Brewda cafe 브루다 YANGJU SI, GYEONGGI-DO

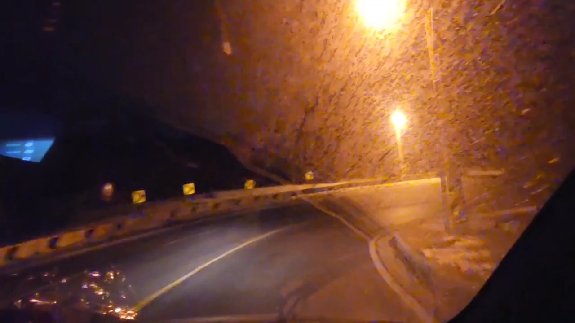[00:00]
S. Ano? Tignan mo naman, no? Oh. Number 8, ayun, no?
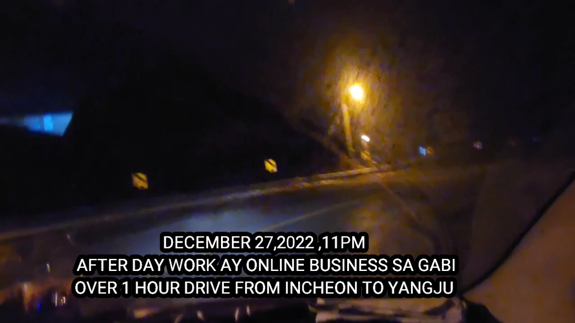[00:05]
Ayun, letter U. Ayun, no? Tingnan mo yan, no? Ayun, no?
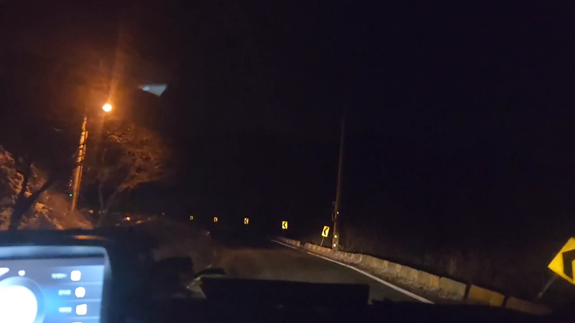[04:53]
Mukjang. Sige, try natin minsan. Kaya pala maraming ano dito, may maraming pasyalan. Kaya pala daming ilaw-ilaw sa baba. Kasi, ay, ang ganda niya.
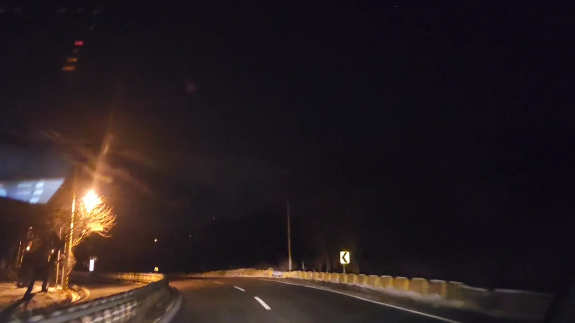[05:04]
Pero yung daan lang yung nakakatakot. Kasi, maganda sa umaga yan. Meron ito yung mga. Nalala ko, pupunta ako ng, ano, Olongapo po, ano, Dinalupian.
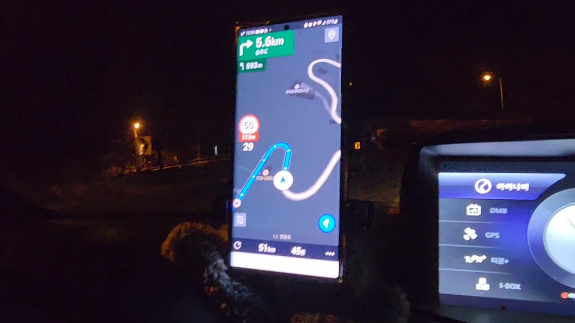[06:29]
Grabe yung daan, no? Parang SSS. Parang, ano? Tignan mo naman, no? Number 8, ayun, no? Ayun, letter U. Ayun, no? Tignan mo yan, no? Ayun, no? Makikita mo yung... Eh, tinan mo naman yung dinadaanan natin. Para sa ahas. Uod. Ay, go.
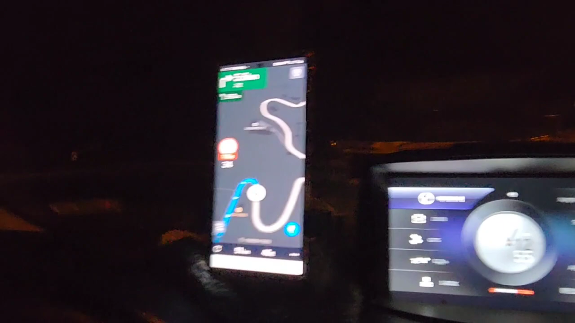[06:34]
Ayun yung Google Map. Ayun o, neighbor map. Oh my God. Wait. Grabe, oh.
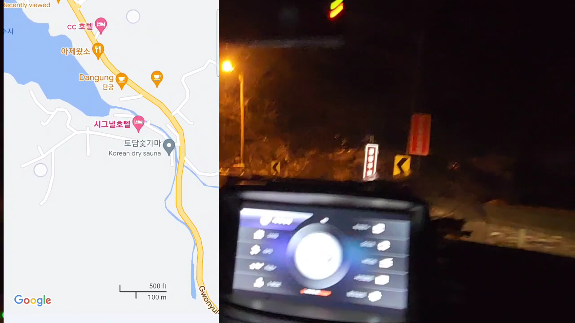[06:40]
Oh, yung curve. Grabe yung curve niya. Ayun o. Para tayo nasa ano eh. Sumasakay ng roller coaster. Ang cute nito.
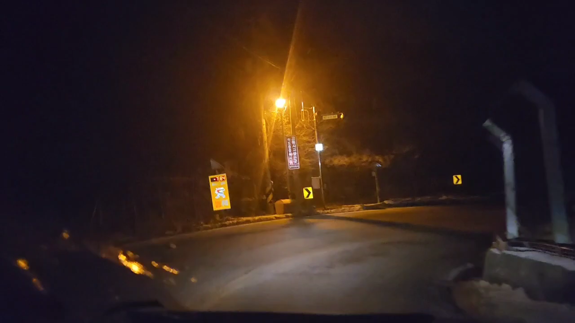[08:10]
Accident ano? Accident prone dito eh. Prone. Kasi nga, pag may bigla pag sobrang dito, bilis mo.
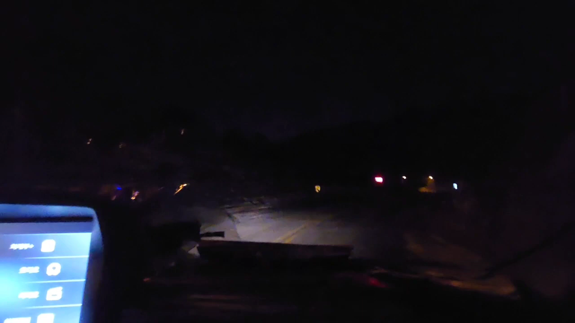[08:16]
Delikado. Partido, walang grabe.
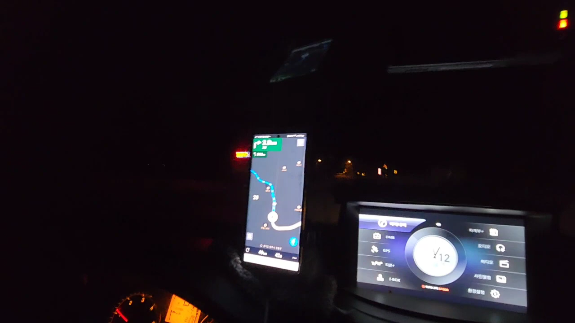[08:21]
Sasakyan. Buti na lang, walang sasakyan. Tayo lang nagbibiyahe dito. Oo nga, safe pa rin tayo.
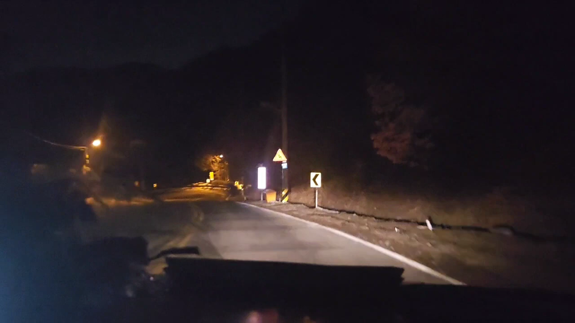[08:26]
Grabe guys, isang oras kami na paikot-ikot dito sa bundok na to. Papunta pabalik dito tayo dadaan. Ano pababa yan? Ano pababa na naman? Oh.